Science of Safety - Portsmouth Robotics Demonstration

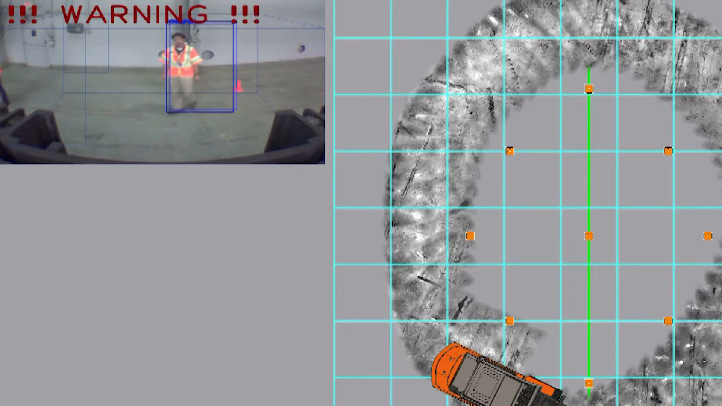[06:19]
we are using a deep learning based algorithm which identifies people by searching through a space in front of the vehicle.